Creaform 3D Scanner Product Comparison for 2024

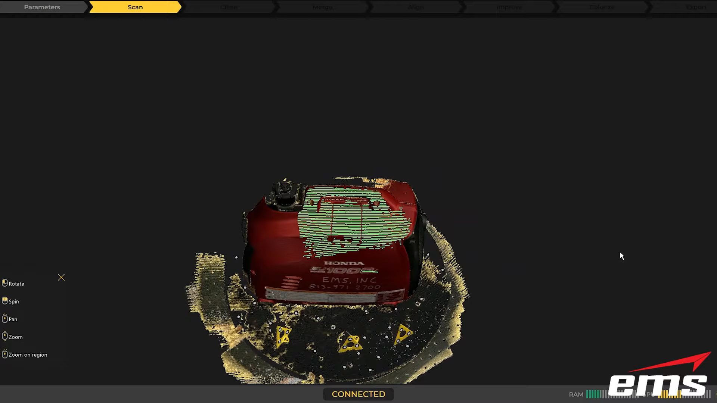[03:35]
So you're buying from a company, you know, or somebody like EMS, who's been doing this for, for 20 something years, just like Creaform has.
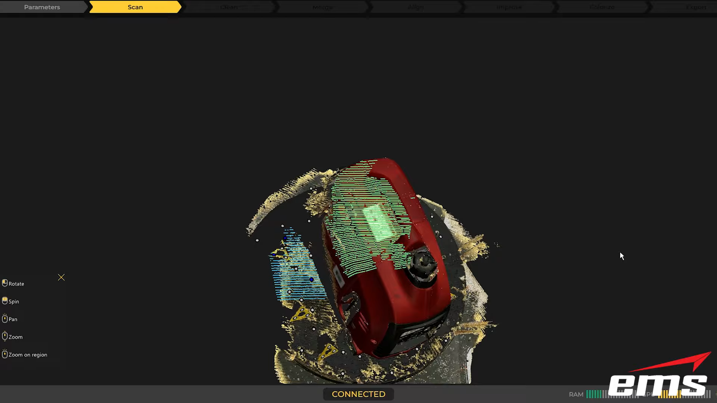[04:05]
That's the software that runs the scanner. Um, and they've simplified it into a much simpler interface.
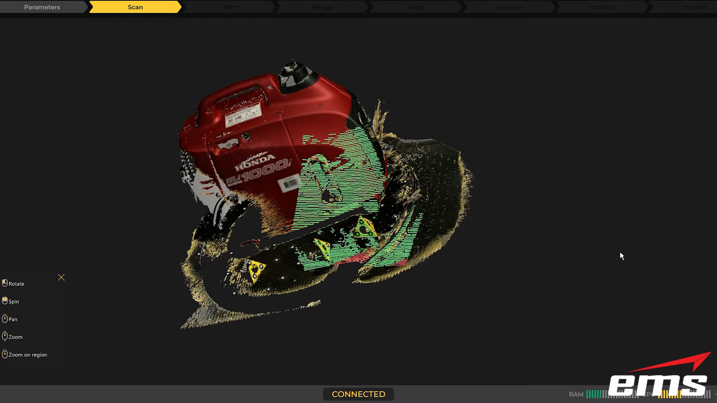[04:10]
So instead of having to go in and set a bunch of values, it walks you through and asks you like, how large is the part you're scanning?
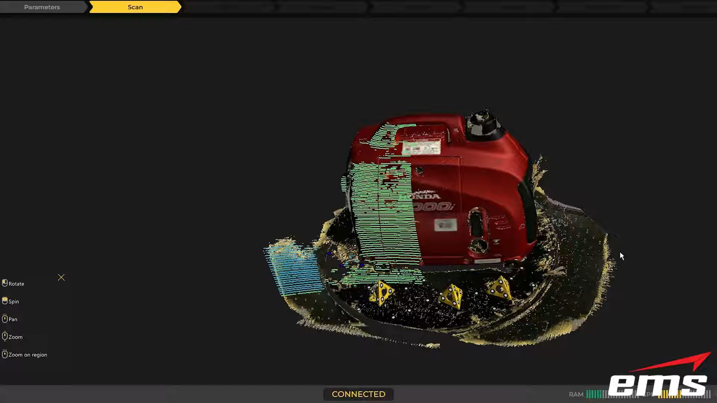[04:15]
You know, things like that. And it sets everything for you. So it tries to make that 3D scanning experience easier for the first time user.
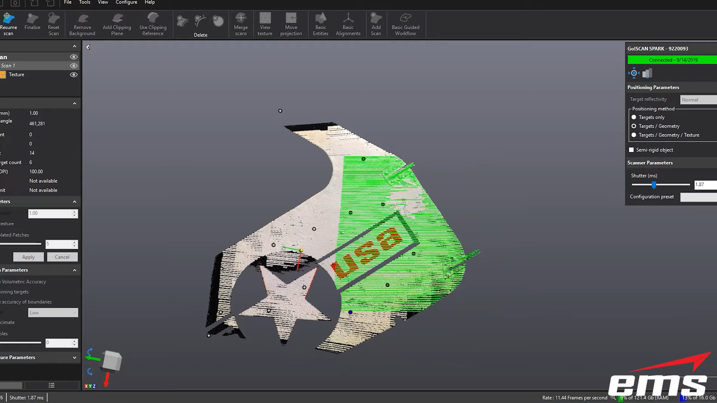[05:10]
So it's just a, it's just the next level up, uh, in, in 3D scanning, uh, in a structured light system with color.
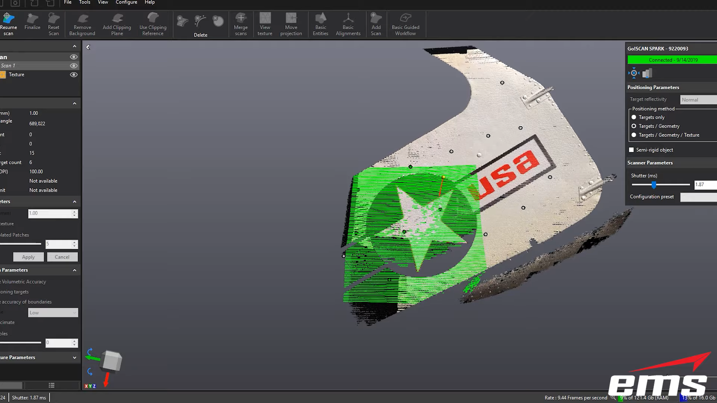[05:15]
I believe the color's a little better on the Spark. Okay.
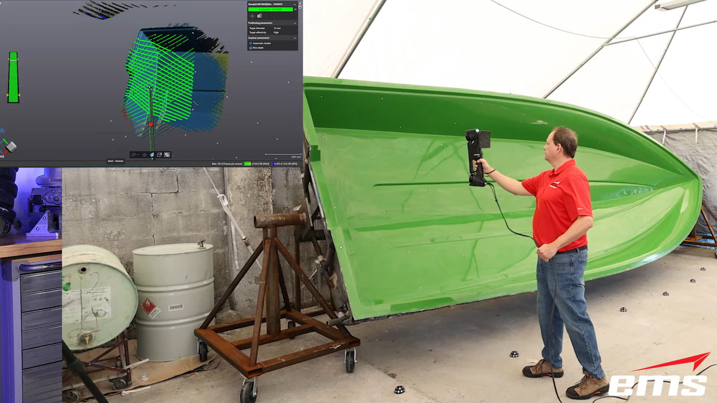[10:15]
but the targets are much farther apart, uh, up to like 20 inches apart. Okay. There's different modes.
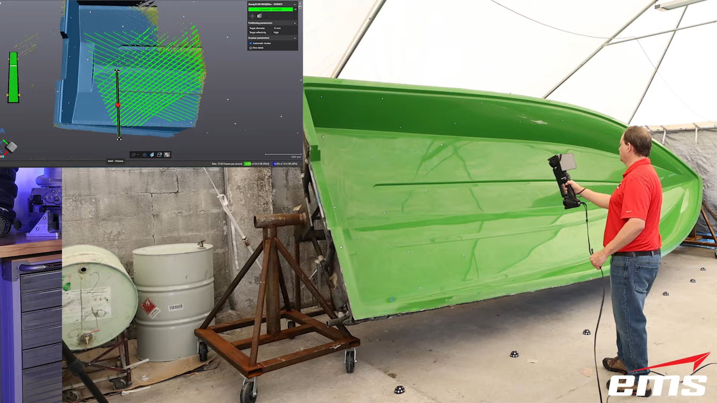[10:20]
This will run in. So if you're doing parts more like in the three foot to 50 foot size, that's where this is going to be better. Big aircraft parts, big Marine tooling,
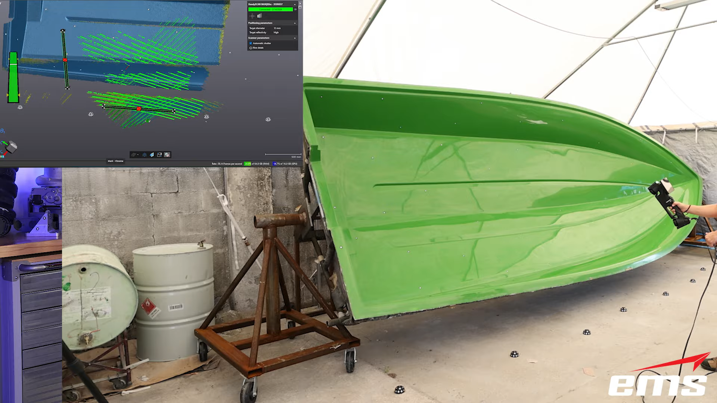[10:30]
um, you know, big industrial pumps and impellers and, and big, uh, metal fabricated, uh, you know, welded assemblies or something like that.
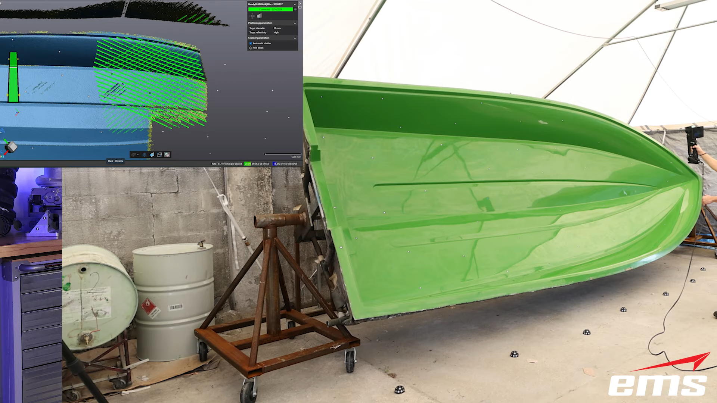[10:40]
That's going to be better for this. Now it can scan smaller parts, but won't get the resolution accuracy and detail in those small parts, especially like the handy scan, uh,